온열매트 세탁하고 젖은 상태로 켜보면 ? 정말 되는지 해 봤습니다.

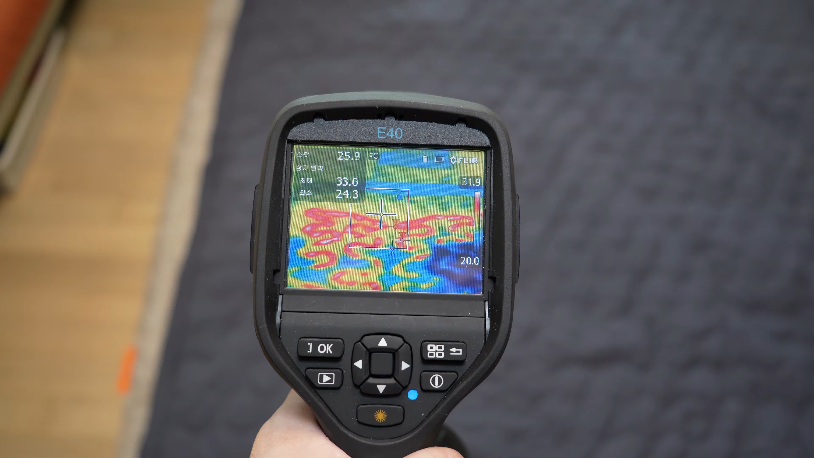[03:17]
On screen: max 33.6°C, min 24.3°C
그래서 지금 열선이 지금 올라오는 게 보이고요. 그쵸?
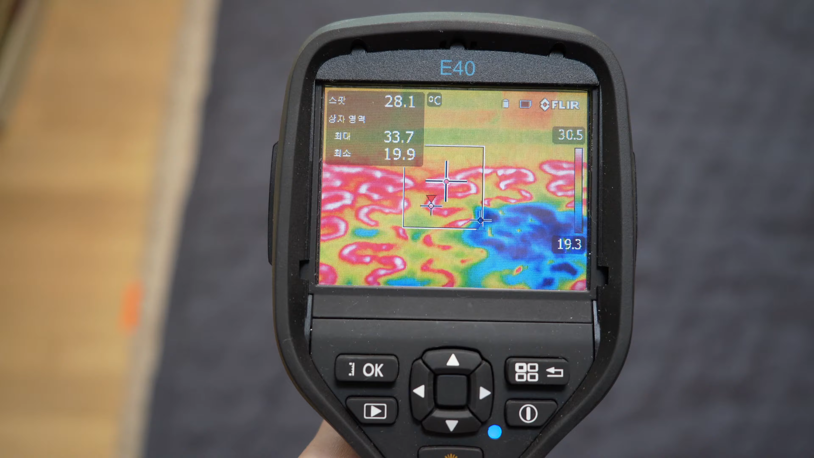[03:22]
On screen: spot 28.1°C
그리고 이쪽 부분은 좀더 젖어 있어서 지금 열이 올라오고는 있는데
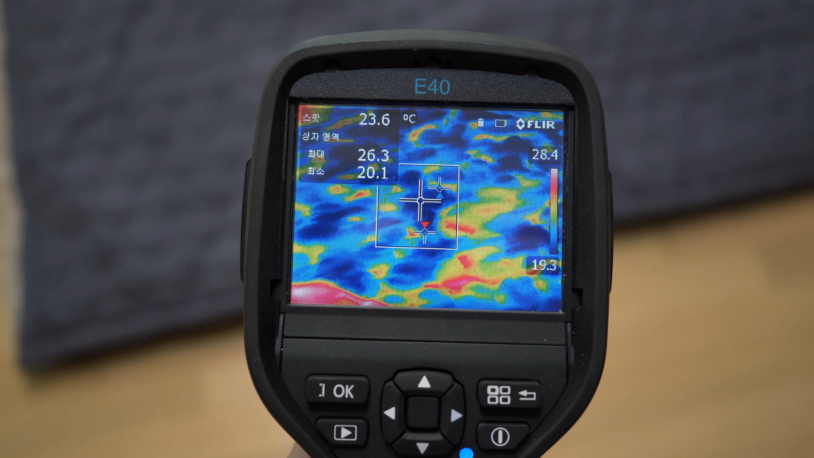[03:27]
On screen: spot 23.6°C
지금 천이 좀 젖어 있는 상태라서 지금 차가운 부분, 파란 부분 좀더 많이 보입니다.
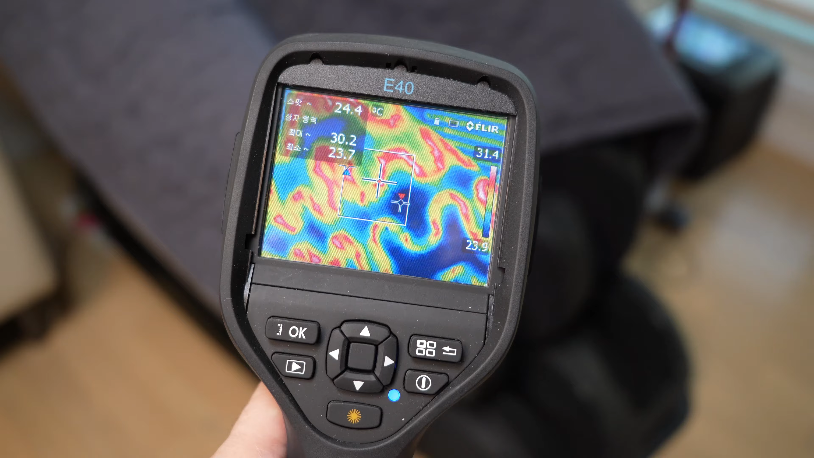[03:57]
On screen: spot 24.4°C
네. 정상적으로 열다 들어오는 게 보이고, 건조도 거의 다된것 같습니다.
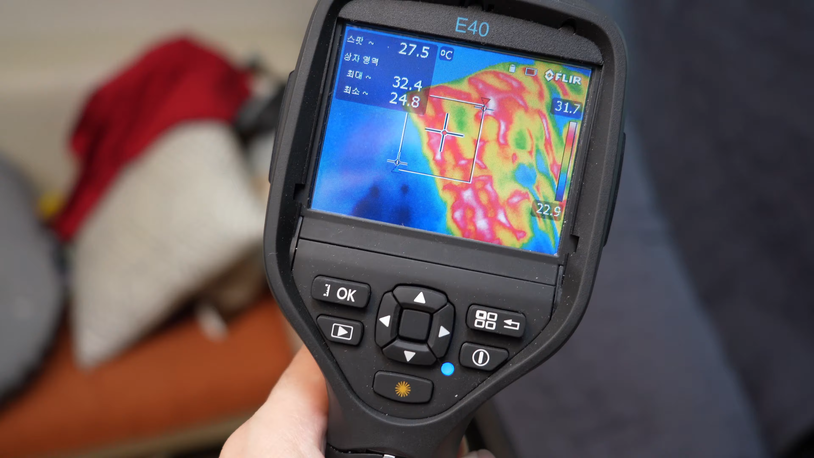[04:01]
On screen: spot 27.5°C
이제 최종 테스트예요.
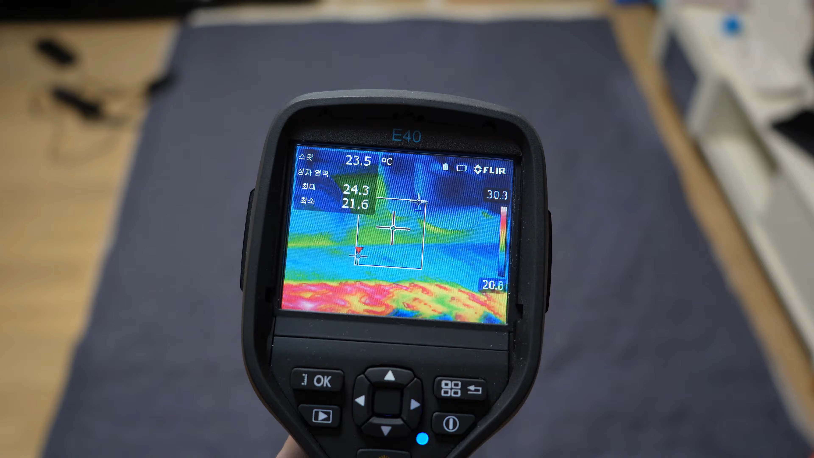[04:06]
On screen: spot 23.5°C
전부 다 이제 다 말리고 널어놓고, 열화상 카메라 좀 봤는데, 네, 열이 전부 다잘 들어온 게 보입니다.